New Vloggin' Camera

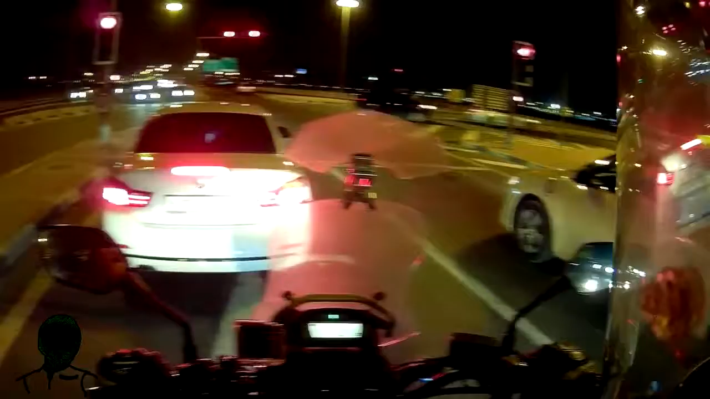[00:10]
so this is the new camera it's a Senna prism tube jump on his phone which is a very nifty looking thing just looks like a black metal tube
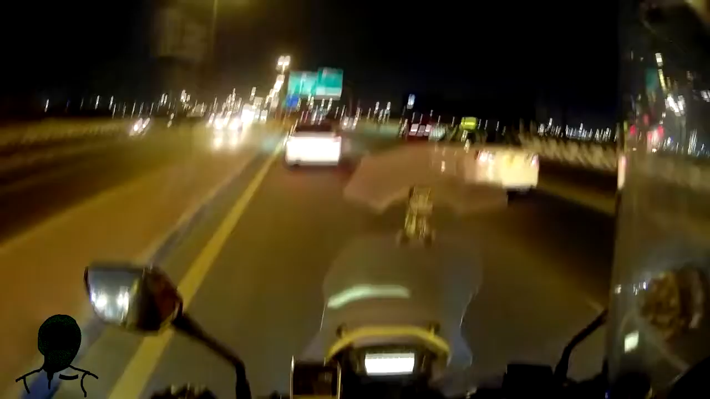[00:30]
with a very sleek mounting system when the camera is not there there's pretty much nothing to see of the mount which is nice especially when I'm trying to fit the helmet into the front I suppose that should be very handy
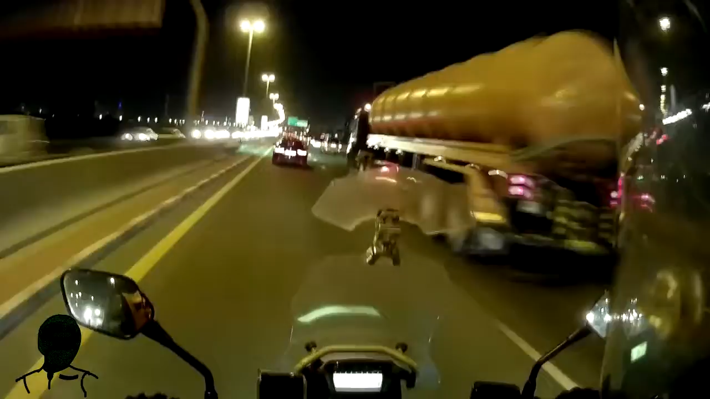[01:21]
because when I switch it on or switch it off it tells me little voice prompts in my ear and
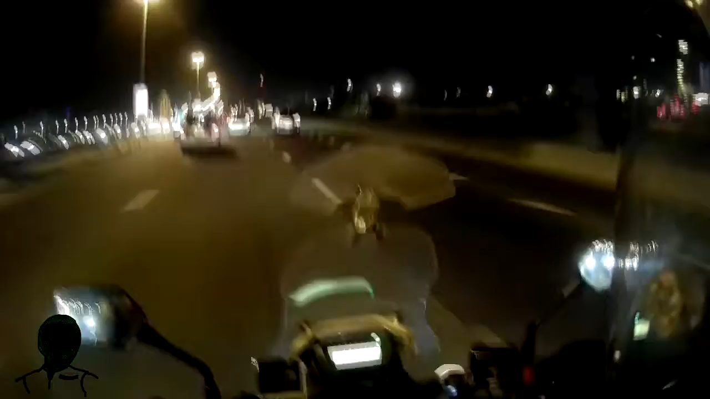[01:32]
the same if it runs out of memory or the battery is low so that's handy it's replacing my drift HD as my point of view camera because the drift started malfunctioning a couple of months ago and I haven't been able to correct it
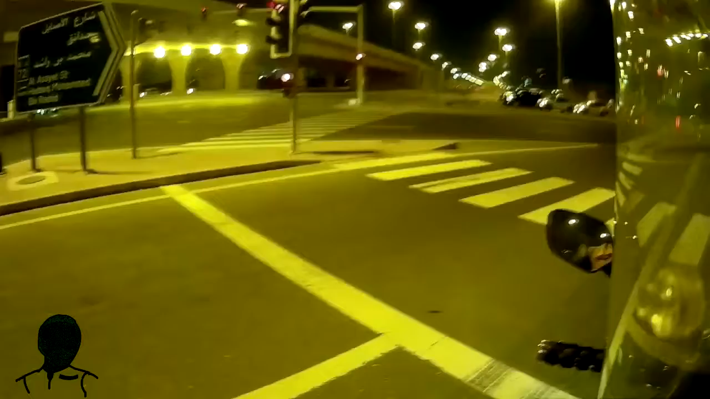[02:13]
proverbially that was some dodgy cornering from both the bikes and the SUV there motorcyclist on his phone that's unusual they're doing some kind of construction so we have to go out here in the dark
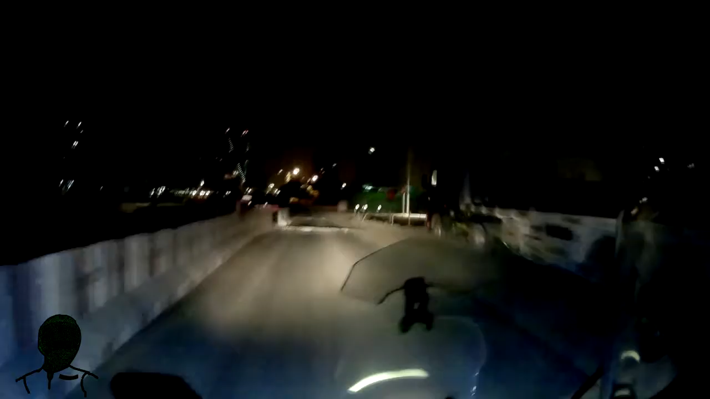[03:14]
I should probably have my spotlights up a bit higher that's uh
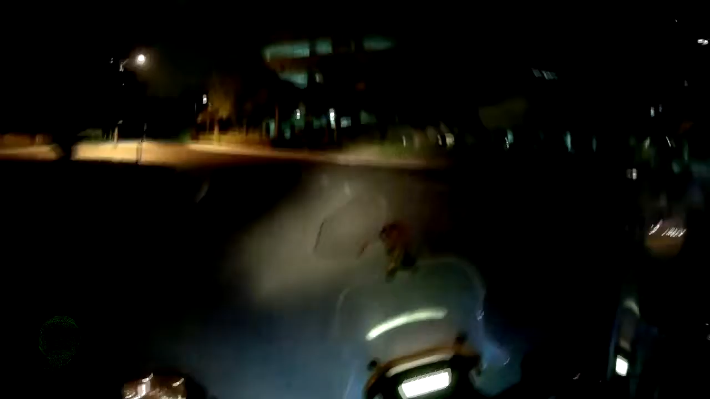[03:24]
they're pretty much aiming at the road in front of me which is not very helpful those high beams
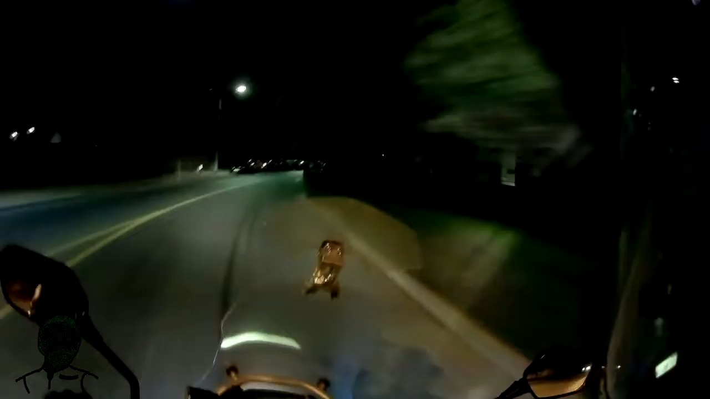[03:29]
and I've had hardly anybody complain about them being in their eyes which is sort of the point uh well yeah yeah yeah yeah yeah We'll be right back.